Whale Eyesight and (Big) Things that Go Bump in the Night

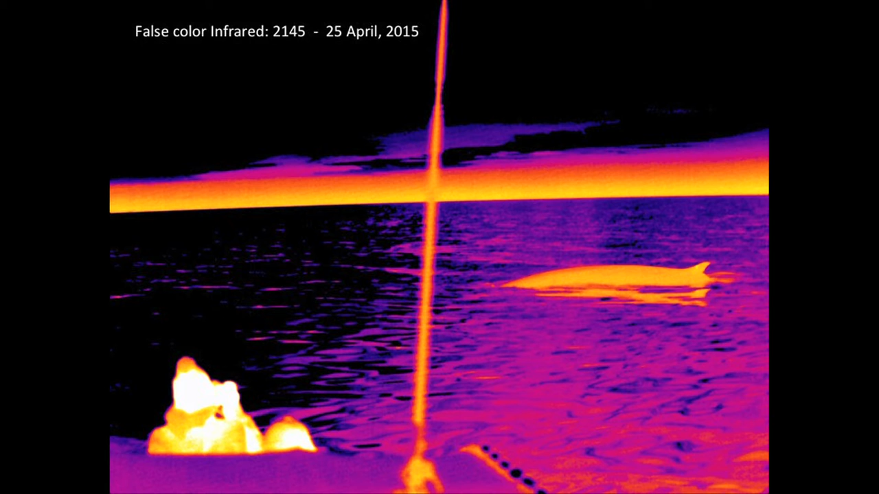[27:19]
The people are quite hot and the water is cooler.
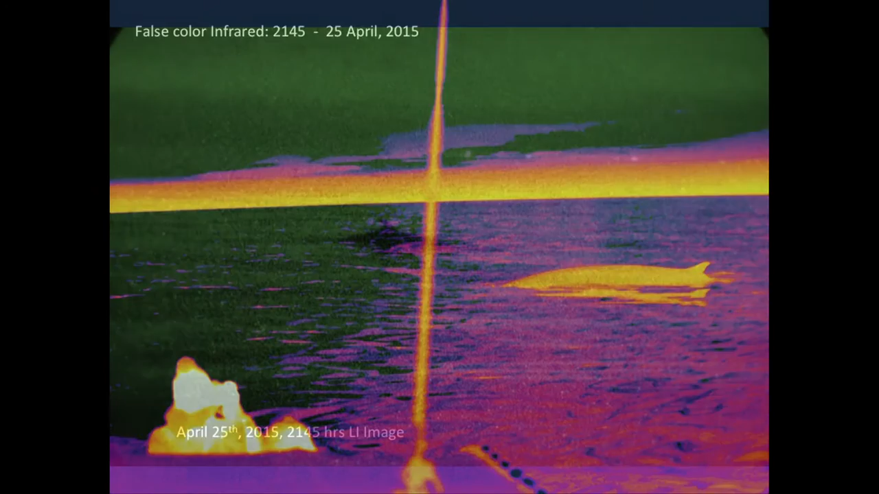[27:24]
This is the light intensifying scope. It's about, again, about the same time. And you can see it's really pixelated, the vision.
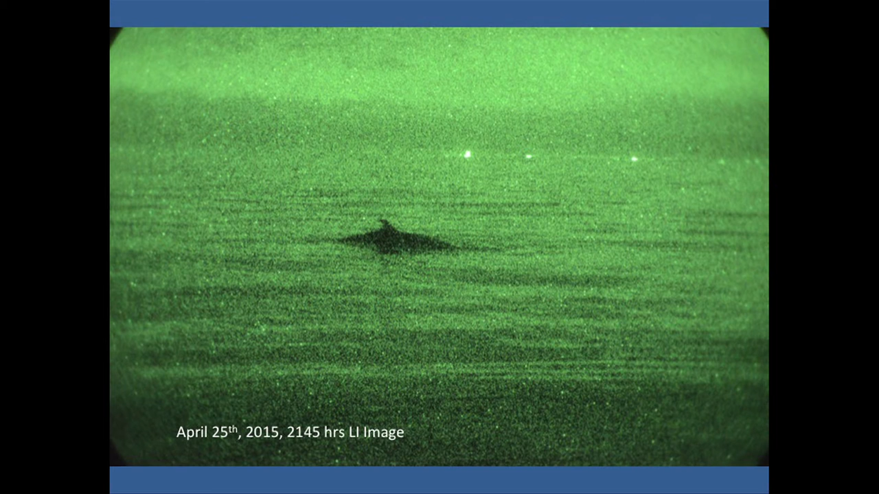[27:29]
These don't work as well as you wish. And that same whale was seen caught in the infrared image as well.
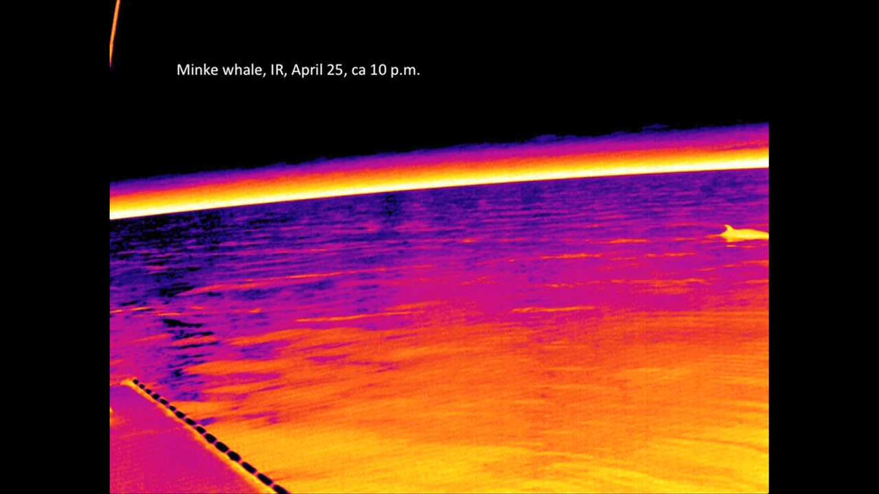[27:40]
Again, you can see the hot feature of the animal on the upper right there. And this is what I meant by using the false color is that you can see the blow here is hotter than the surrounding air.
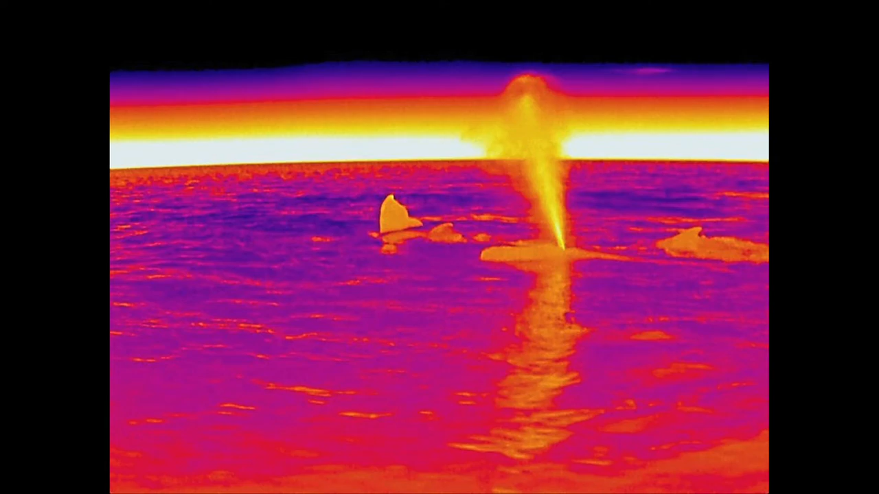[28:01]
So it actually gives out a signature that is quite bright and visible from quite a distance. So what we're looking at is a couple of humpback whales. And we were able to follow small groups of humpbacks up to about 20 minutes at a time.
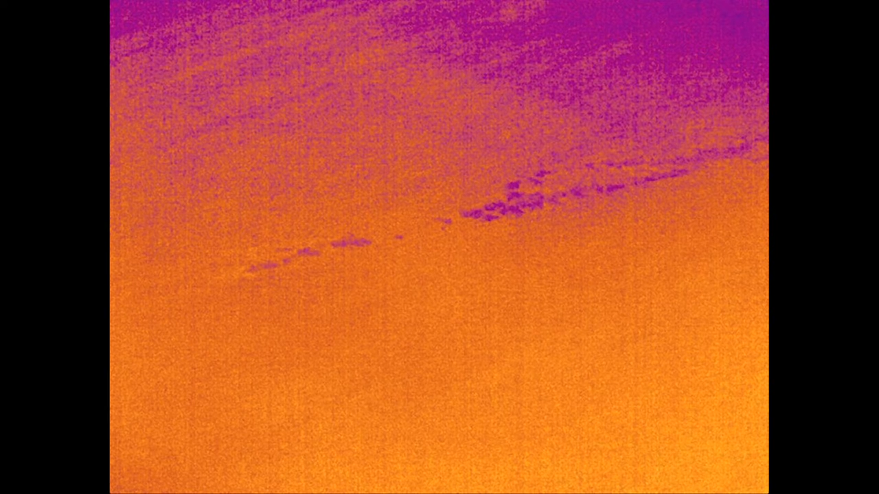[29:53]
And so the whale has traveled. In fact, there's two of them have traveled here. They crisscrossed themselves down like that. So I'd say in conclusion, the lessons that I've taken away from this is that it appears that whales are far more dependent upon eyesight than we previously thought.